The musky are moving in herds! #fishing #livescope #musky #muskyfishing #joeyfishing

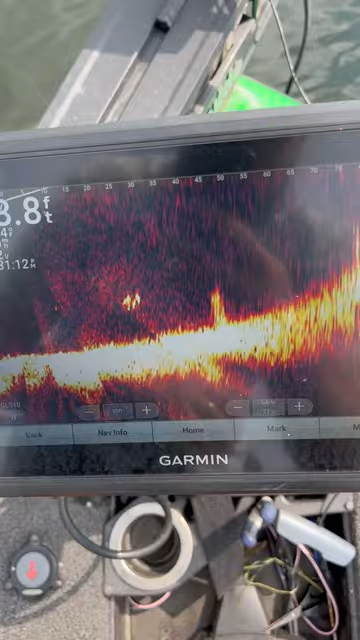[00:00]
Pretty sure the muskies are moving in herds. We got two muskies right here Hanging out by our boat Look at them.
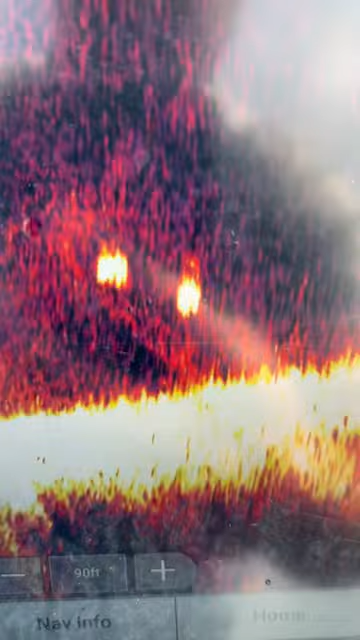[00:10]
Oh my gosh We're trying to get something down to them.
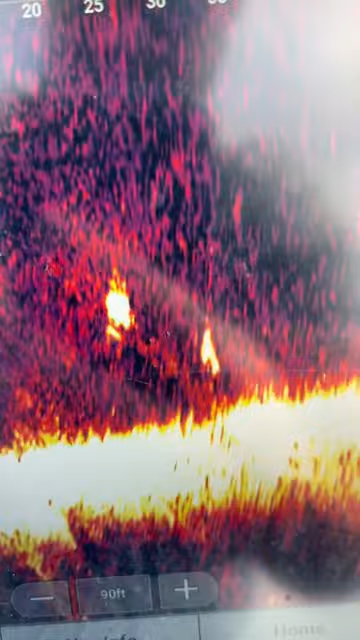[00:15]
We didn't bring very many baits Look at them down there. They're big. They're thick.